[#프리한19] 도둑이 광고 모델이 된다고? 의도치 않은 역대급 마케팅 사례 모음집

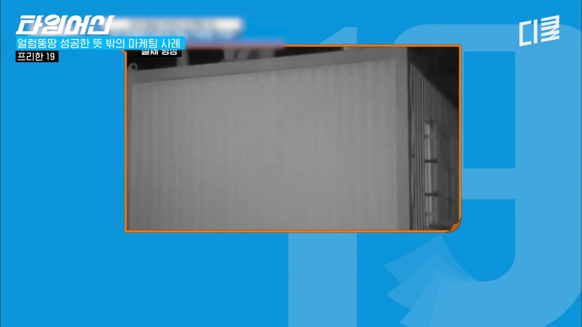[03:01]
곰이네 곰이야? 곰이잖아 옆에 나무 타잖아 보이십니까? 이거 열어 잠깐만 사람이 곰탈쓰고 있는 거 아니야?
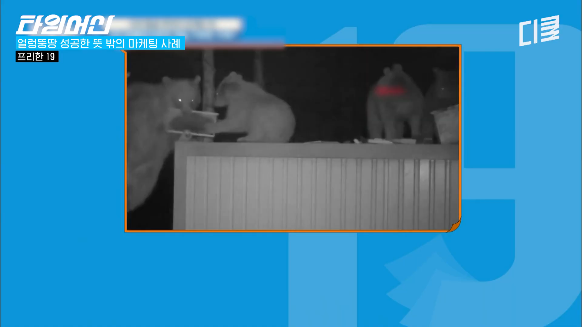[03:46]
온 가족 5마리가 나타나서 양봉장을 쑥대밭으로 만들기 일쑥 그리고 그 피해는 어마어마했는데요